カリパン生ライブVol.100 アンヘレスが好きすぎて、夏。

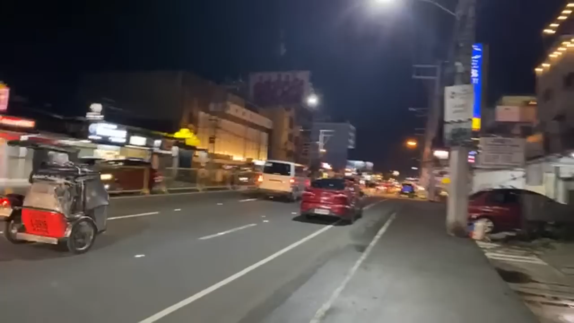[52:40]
カジノに向かっているのですか。そう、わかる人はわかるよね、このルートはカジノに向かう道でもあるんです。